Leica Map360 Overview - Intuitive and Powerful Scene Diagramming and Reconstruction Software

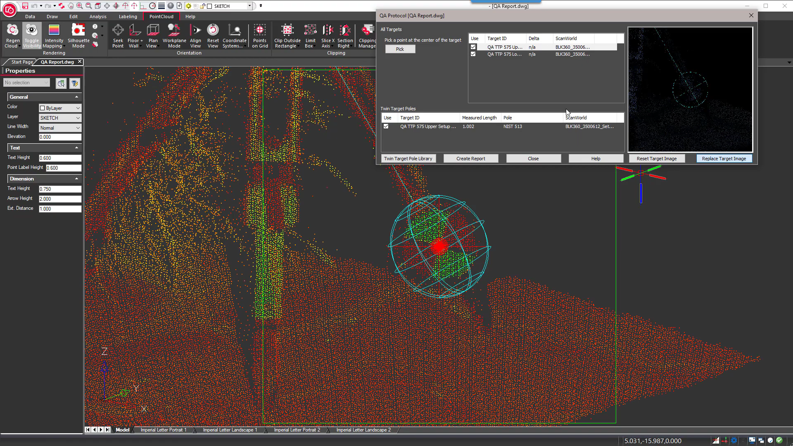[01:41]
QA reports can be generated to confirm that your agency's accuracy requirements were met.
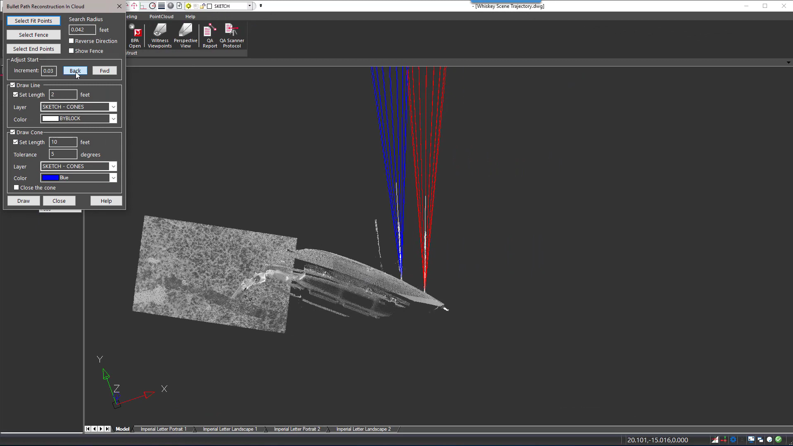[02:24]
Advanced tools for crime scene investigators like witness views, animations, trajectory analysis,
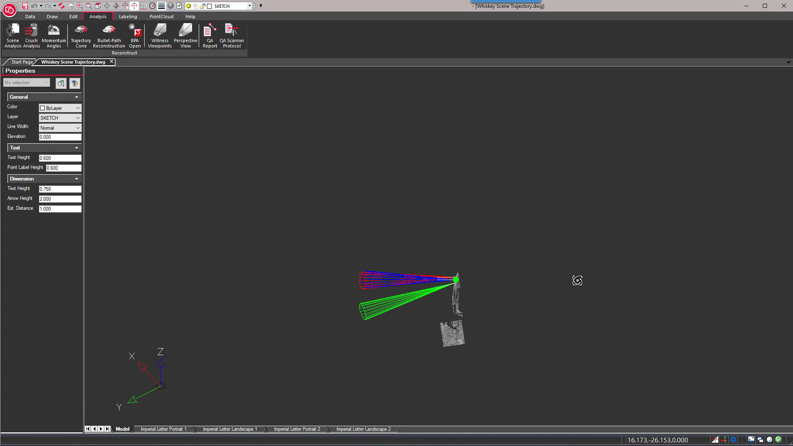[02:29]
and bloodstain pattern analysis are also available.
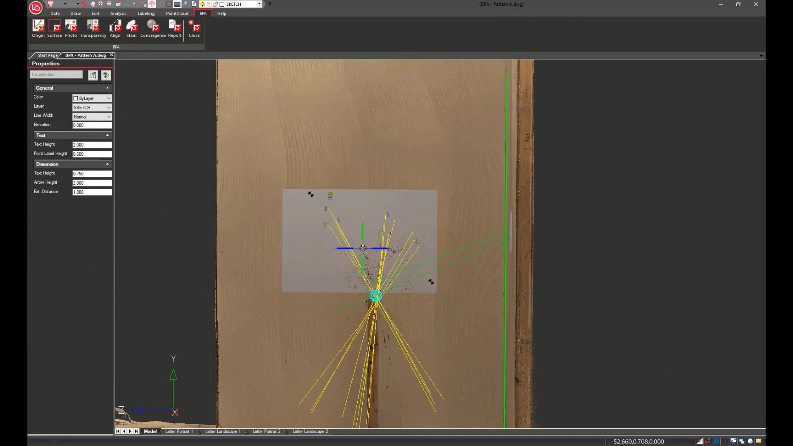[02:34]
We use an industry-leading point cloud engine that
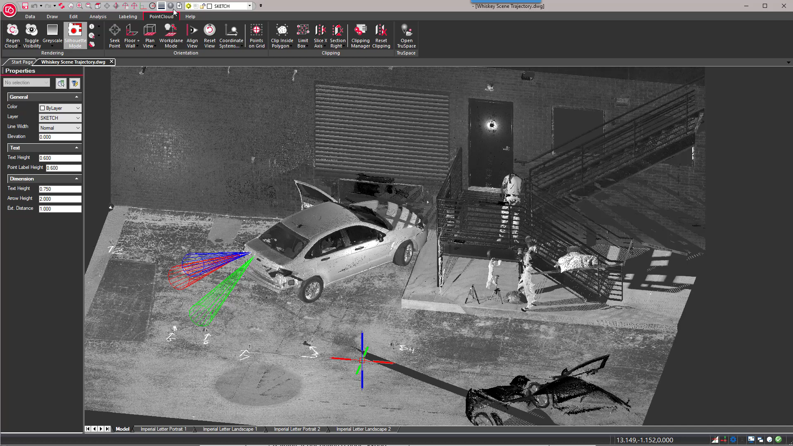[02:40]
allows you to work with large point cloud data sets with ease.